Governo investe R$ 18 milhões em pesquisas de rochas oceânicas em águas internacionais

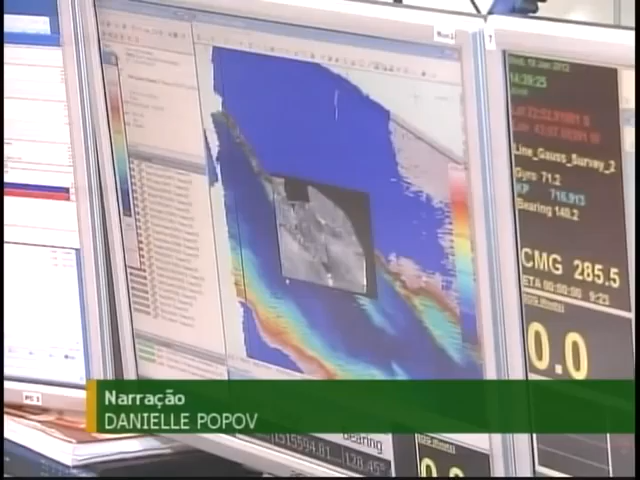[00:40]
Os cientistas estão fazendo o levantamento do relevo dos tipos
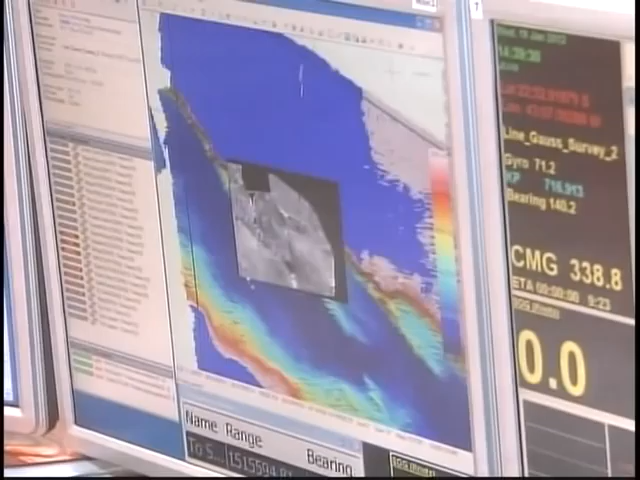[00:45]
de rochas e do material biológico em uma área de 95 mil quilômetros quadrados, o equivalente ao estado da Bahia.